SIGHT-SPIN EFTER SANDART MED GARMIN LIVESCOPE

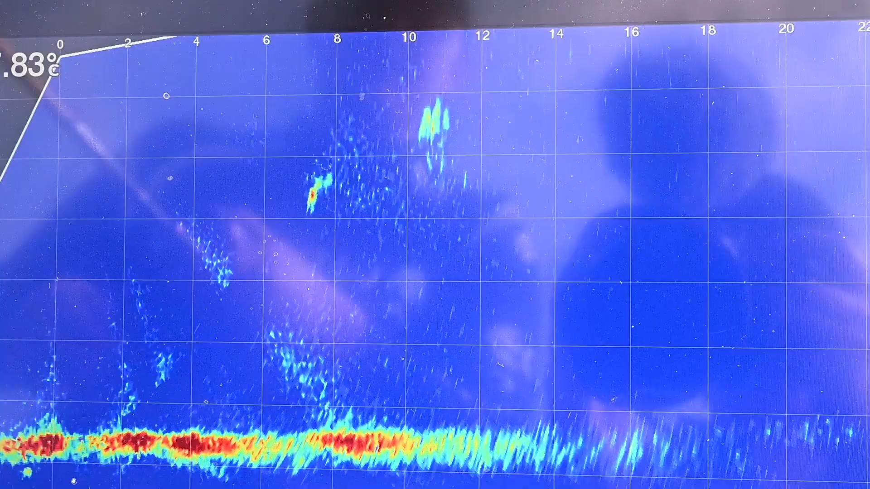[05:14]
Vi kan se fiskene på længere afstand, gør os klar til dem, fiske mere præcist,
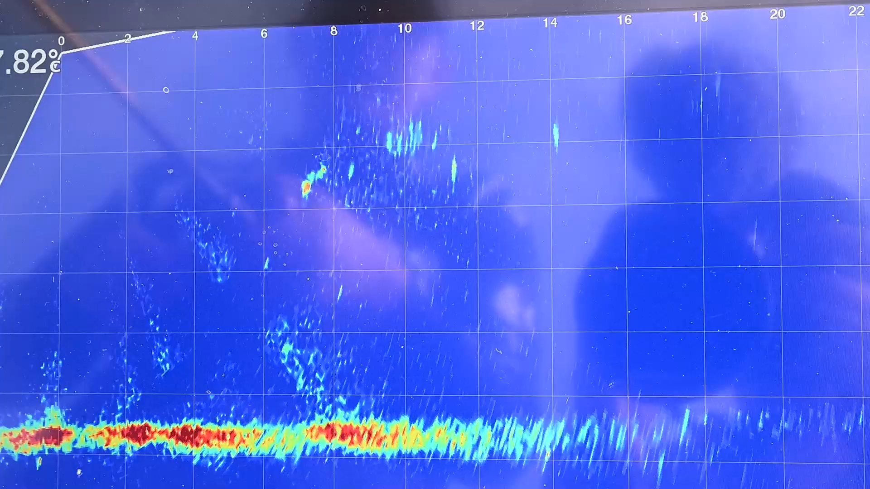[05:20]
se bedre størrelser, og derved fange flere store fisk. Vi sorterer bedre fiskene. Og det har været rigtig godt. Vi har fået en del store fisk.
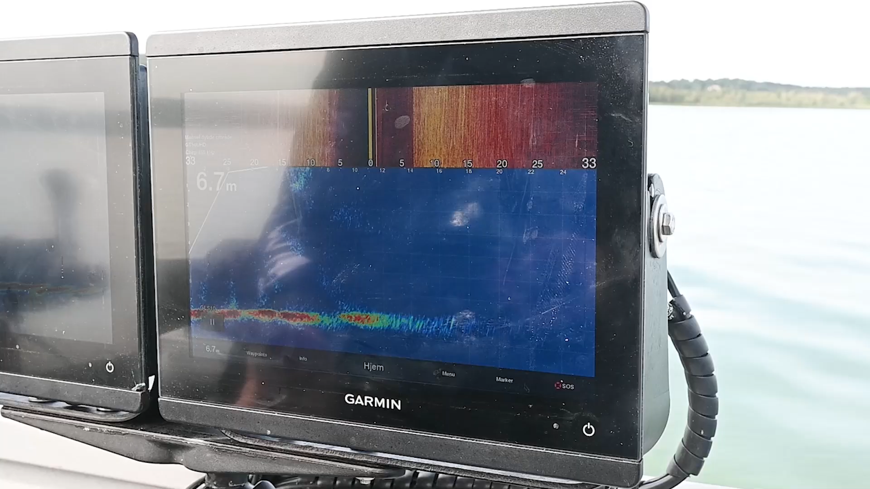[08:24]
Det er fordi fisken ikke står den vej. Så kan jeg dreje lidt længere tilbage igen. Og der hvor den er rød, og hvor signalet er stærkest, det er den retning fisken står i.
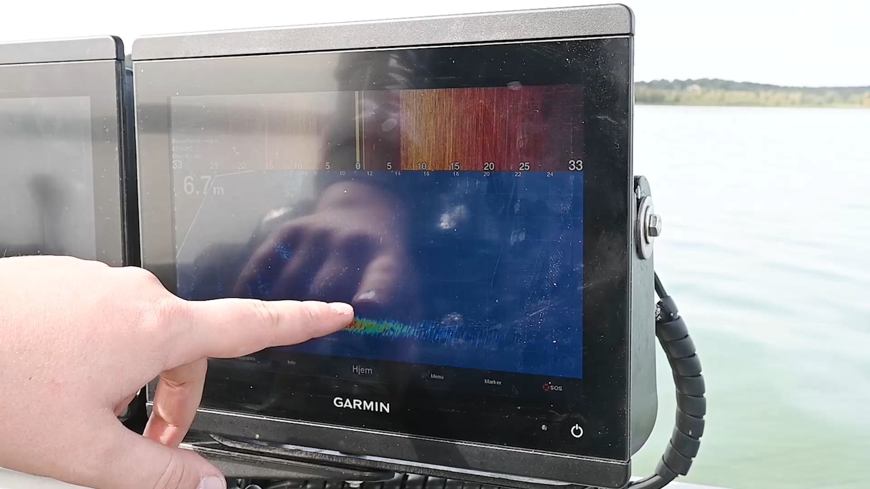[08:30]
On screen: depth 6.7 m
Lige der, 12 meter fremme. Vi kaster til den.
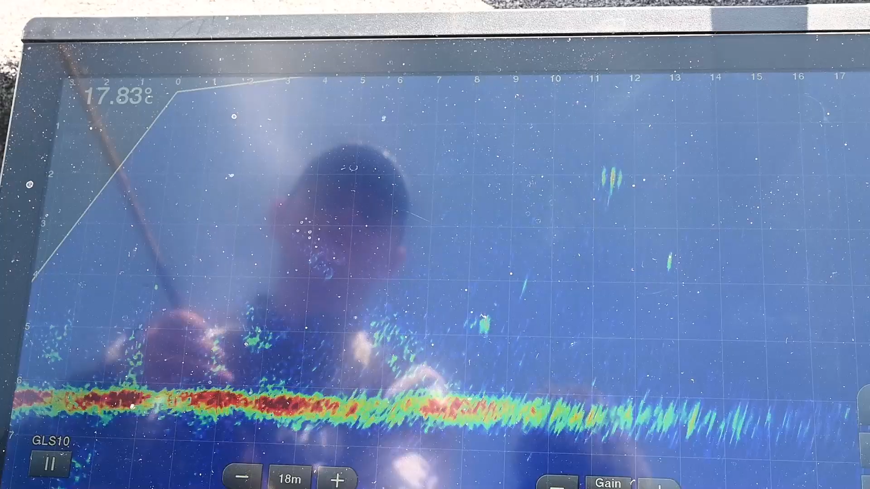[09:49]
Ja, på LiveScope ser vi nu en fede fisk heroppe.
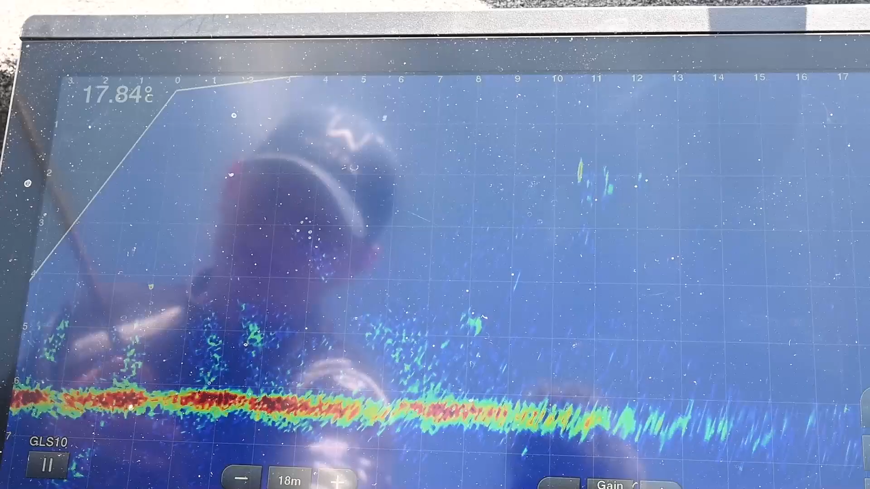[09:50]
Og en masse små enkeltfisk i vandet. Og så er der en stor enkeltfisk her. En gedderne sandart. Så vi prøver lige at give det et skud. signalet er klarest her, så får man det stå der. Nu er mit kast. Kaster altid længere med vilje. Jeg rammer ud over 12 meter den her. Ruller ind, så jeg har den rigtige afstand.
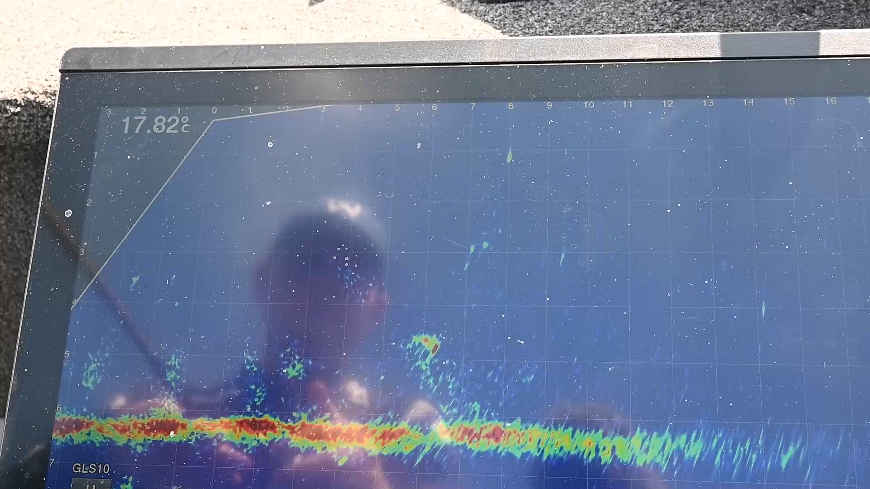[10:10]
Så kommer jeg ned her, ned til fisken.
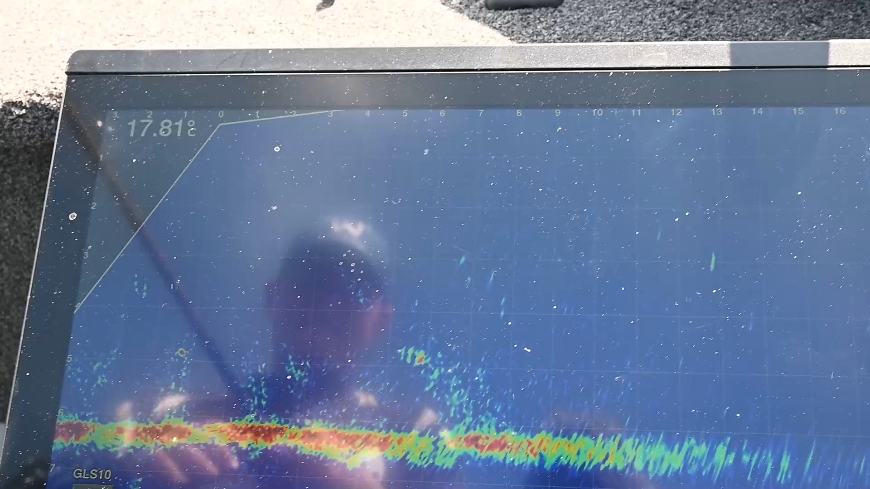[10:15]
Den sandart. Ruller langsomt ind over den her.
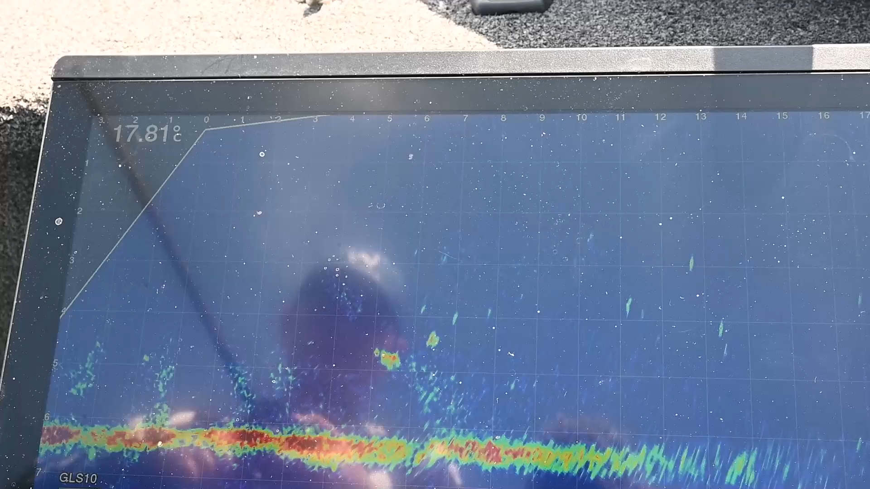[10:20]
On screen: water 17.81°C
Den har reageret, den kommer rundt. Kommer mere op.
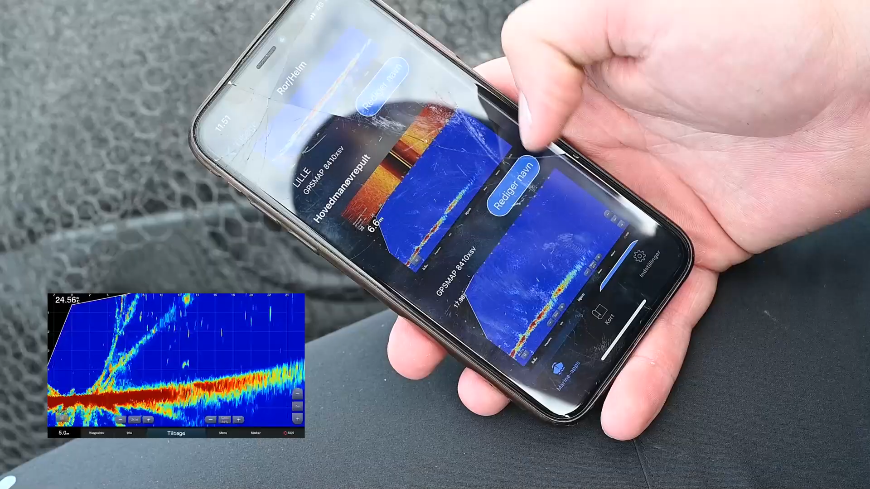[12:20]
Hvis ikke skærmene kommer op af sig selv, skal man bare gå ind i indstillinger på telefonen på wifi og finde ens Garmin-enhed.
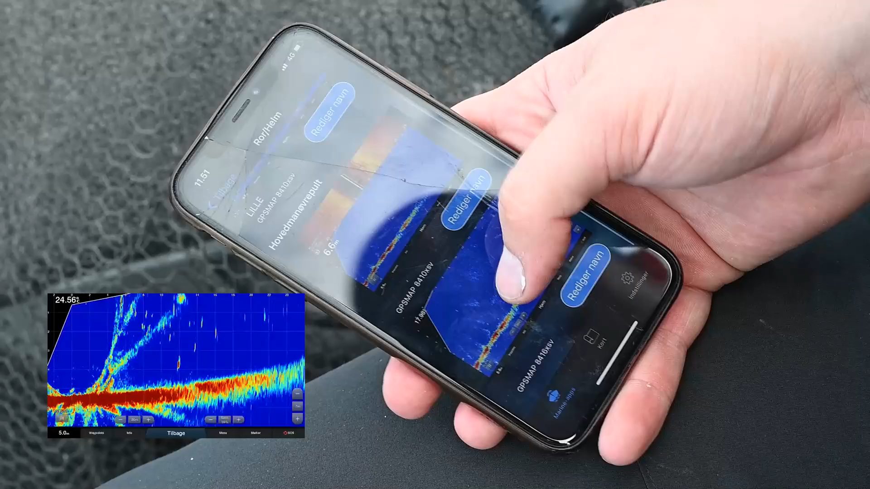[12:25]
Her vælger jeg min store skærm, og trykker på filmknappen, og filmer alt, hvad der sker live.
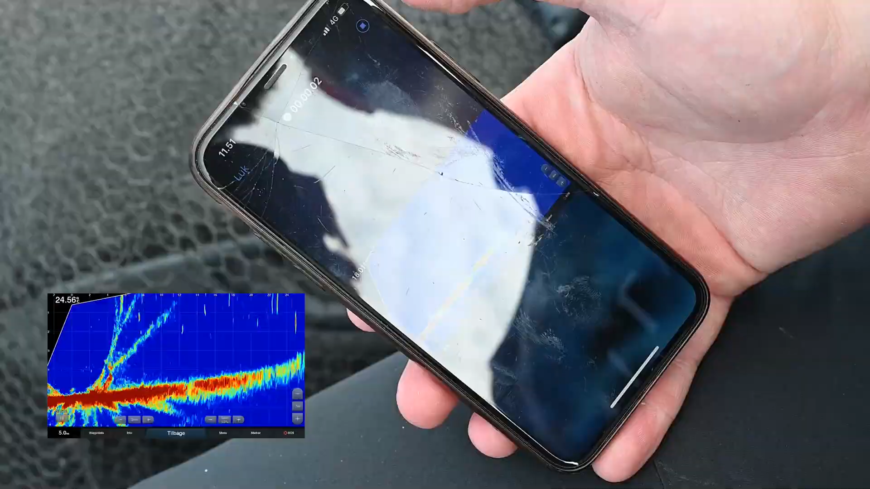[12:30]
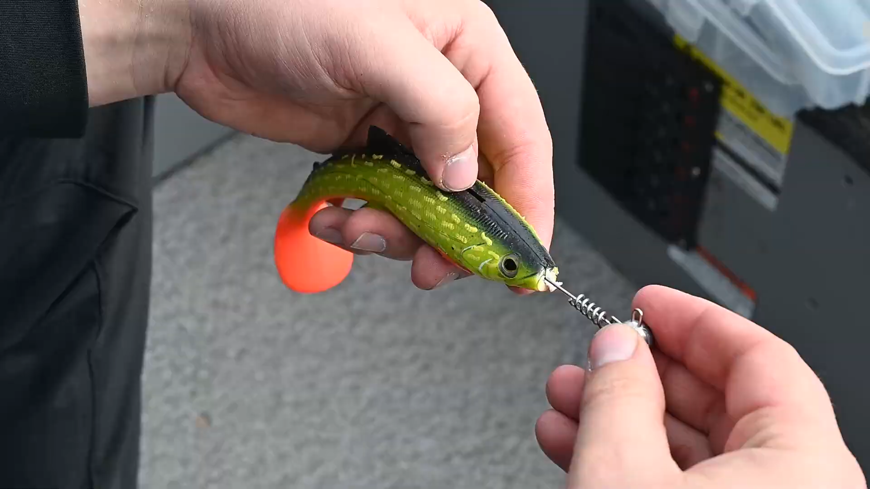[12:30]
Så vil jeg prøve en ny arm. Jeg monterer en bulltease på det 7,5 gram skruehoved. Det er ret simpelt. Sæt den i. Skru din arm i.
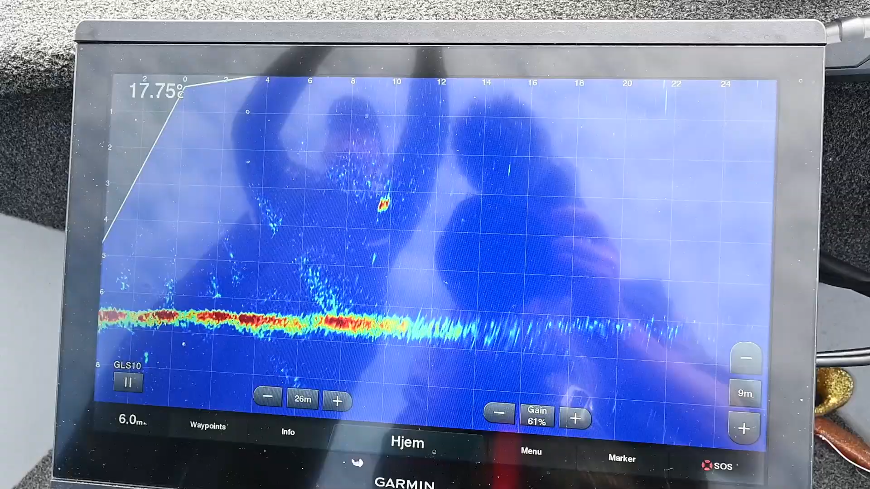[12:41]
On screen: depth 6.0 m, water 17.75°C
Kom min arm ned til fisken. Stopper en halv meter over, så bøjlen over. Fortsætter min indspænding. Lige i toppen af fisken. Lige mudder vand her. Der er nogle nyk.